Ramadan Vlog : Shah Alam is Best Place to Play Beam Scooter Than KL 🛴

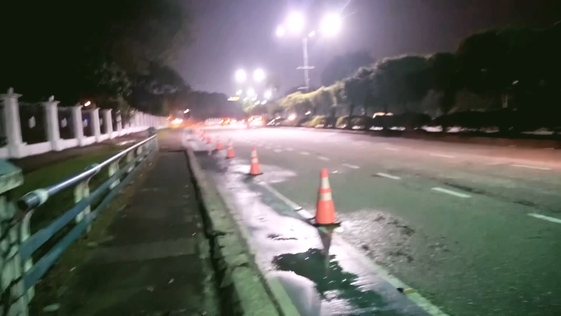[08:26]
Oh my god. So ha, macam ni tenang sikit jalannya, lancar. Ni Shah Alam ya geng. Ni Tasik.